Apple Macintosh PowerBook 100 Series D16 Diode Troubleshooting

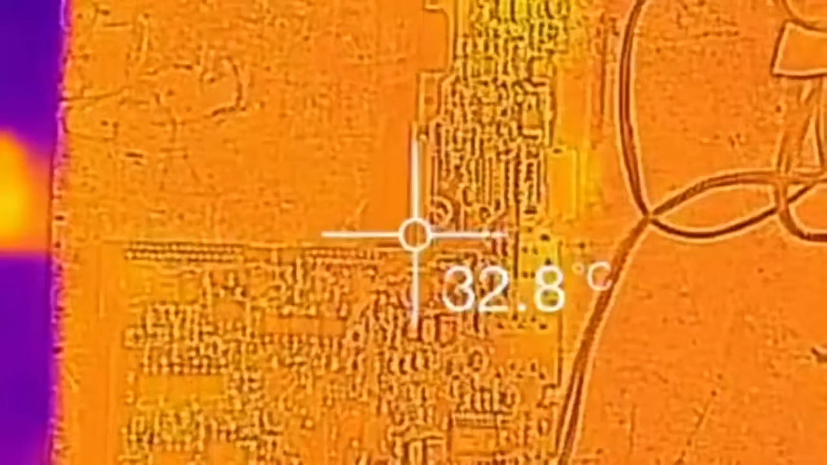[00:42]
On screen: spot 32.8°C
let's switch on the supply and let's take a look at the diode.
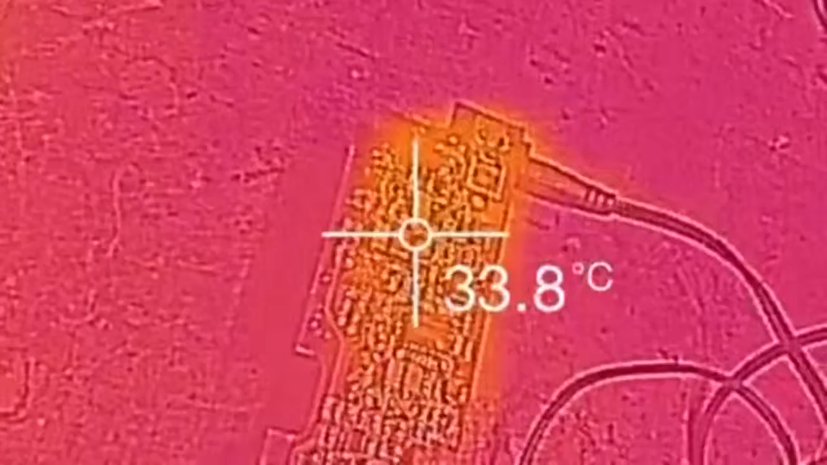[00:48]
On screen: spot 33.8°C
Look at that!
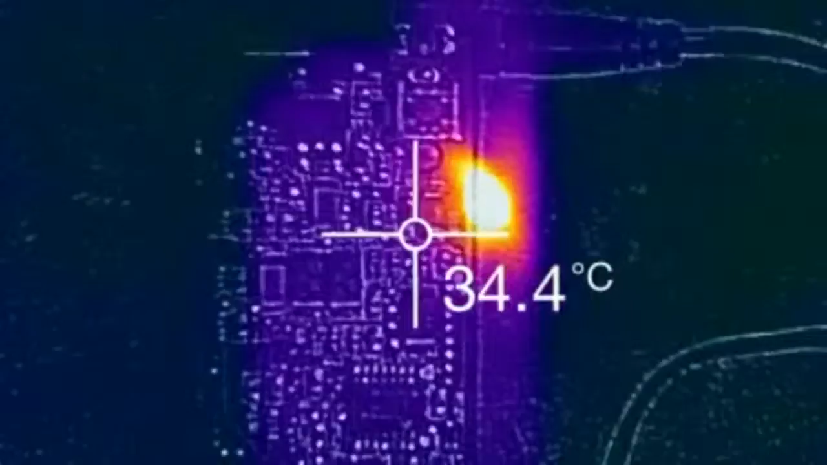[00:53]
On screen: spot 34.4°C
So it's about what, 78, 81, 83, that's getting pretty hot, really quickly.
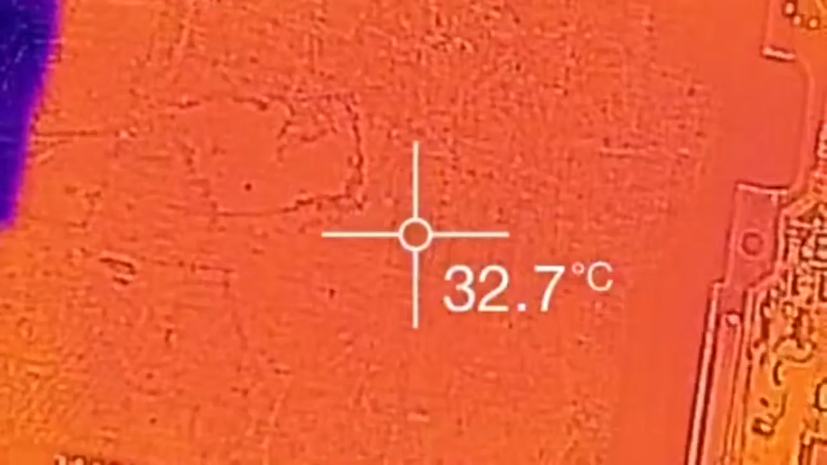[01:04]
On screen: spot 32.7°C
And about 0.6 amps it's pulling from the power supply, which is quite a bit.
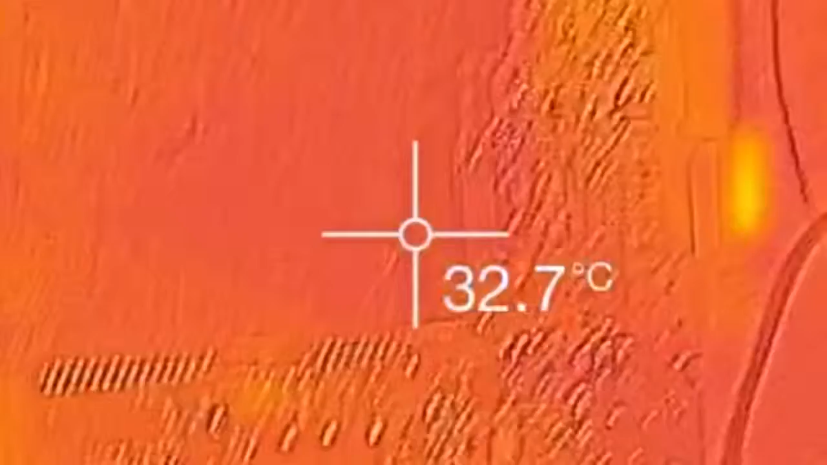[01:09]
On screen: spot 32.7°C
So I think that this diode here is shorted,